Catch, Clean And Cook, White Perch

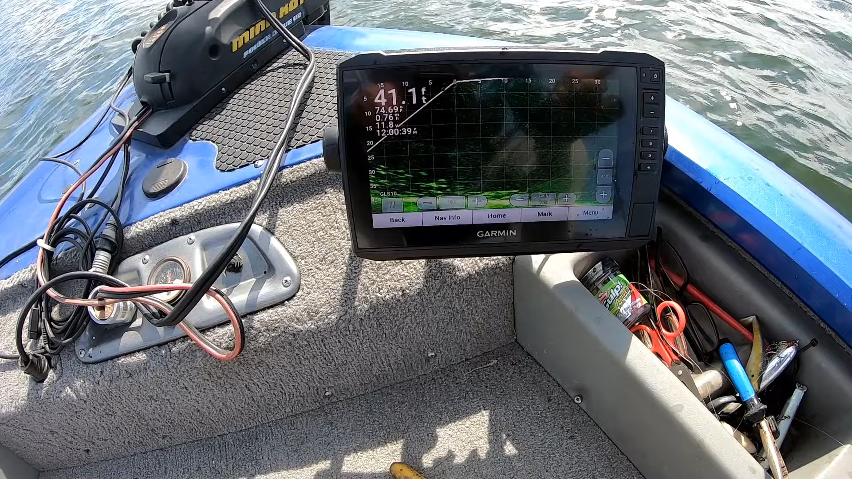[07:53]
Look at them right in there, all on that left side. See them on the bottom swimming, swarming around? Thousands of them. We're going to catch them. When you see them like that, they're ready to feed. And we're ready to catch them. Look at them.